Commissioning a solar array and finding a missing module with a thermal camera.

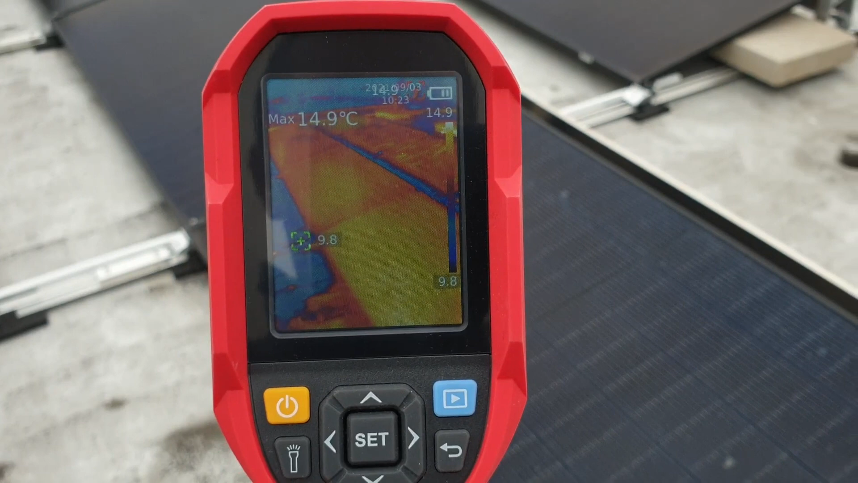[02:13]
On screen: max 14.9°C
got a fairly uniform color and then if we walk over
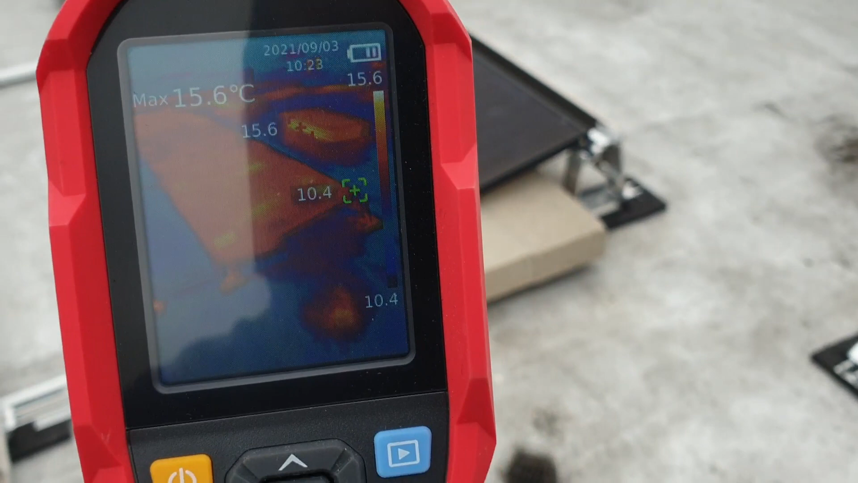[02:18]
On screen: max 15.6°C
here you can see all the individual cells
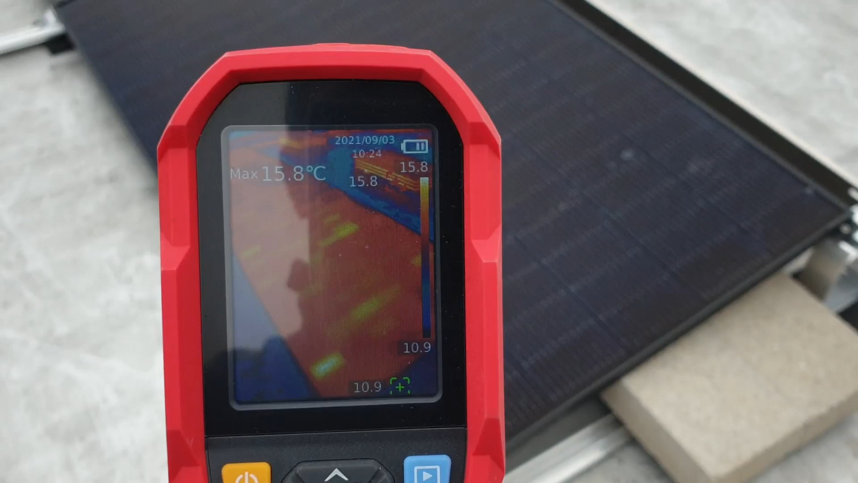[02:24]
On screen: max 15.8°C
in the panel so that means this one is generating
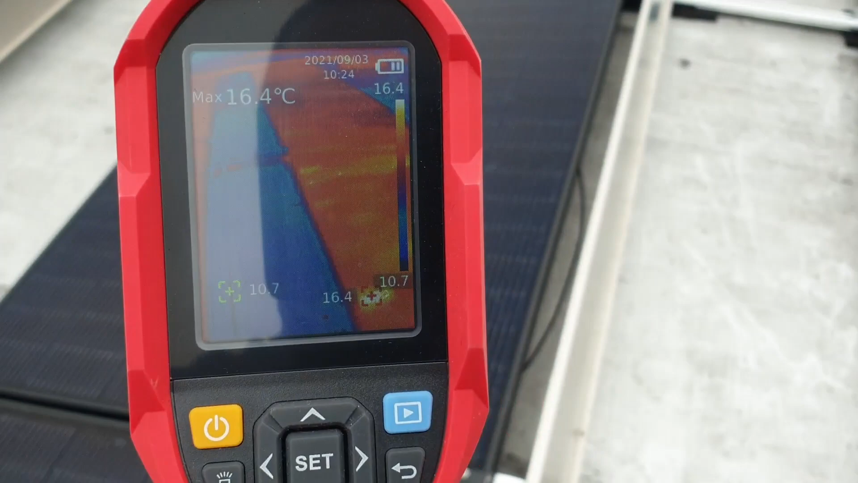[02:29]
On screen: max 16.4°C
and that one over there isn't
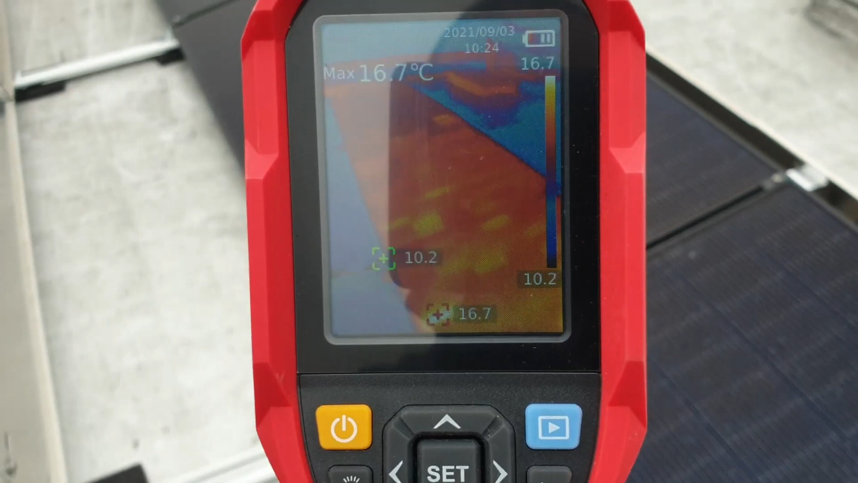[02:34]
On screen: max 16.7°C
then if we walk up this end you can see that one at the end isn't generating and
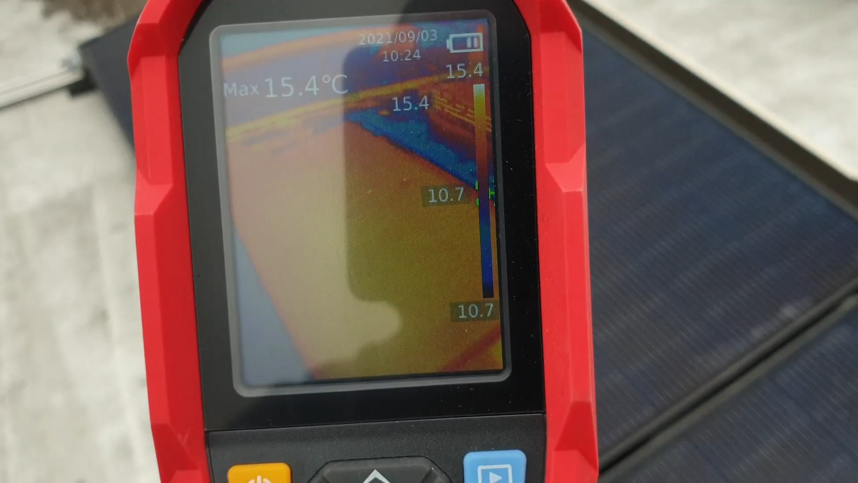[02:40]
On screen: max 15.4°C
I'm wondering if that might be our culprit and we can also verify this with the clamp meter I'll
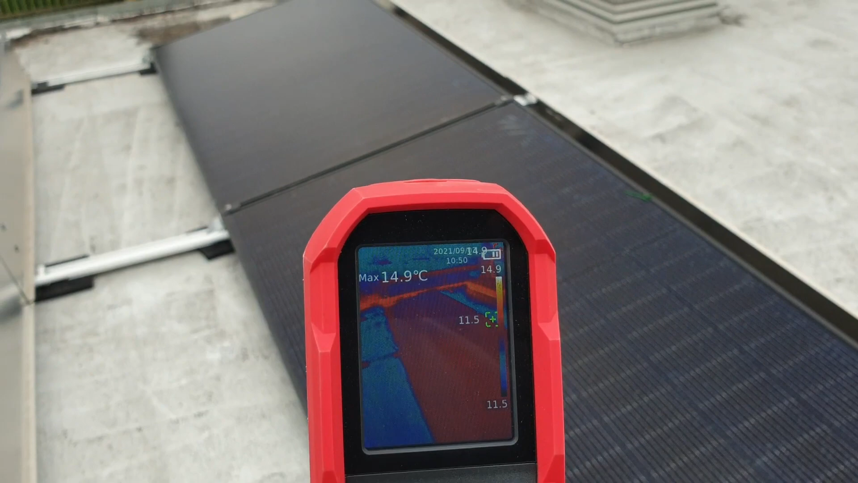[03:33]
On screen: max 14.9°C
the system has now been off for a while this is where I was earlier and there are the three panels here of which
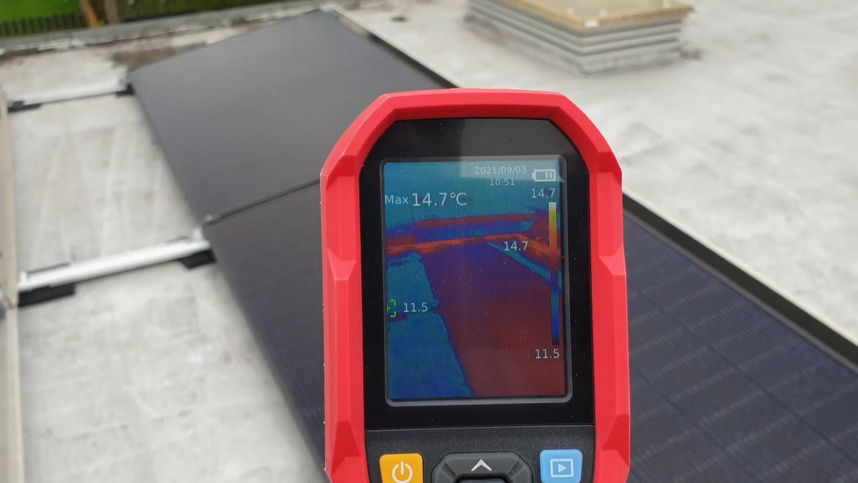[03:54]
On screen: max 14.7°C
at the end have calmed down and this one here
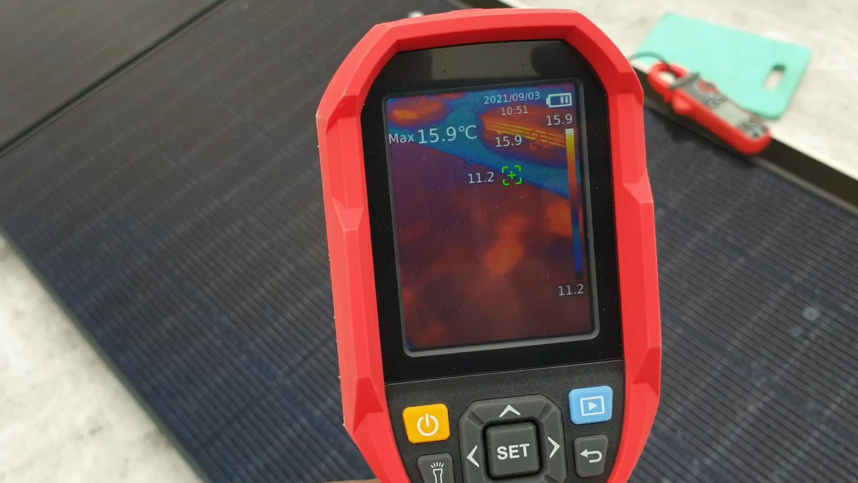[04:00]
On screen: max 15.9°C
you can still see all the cells despite the fact I have now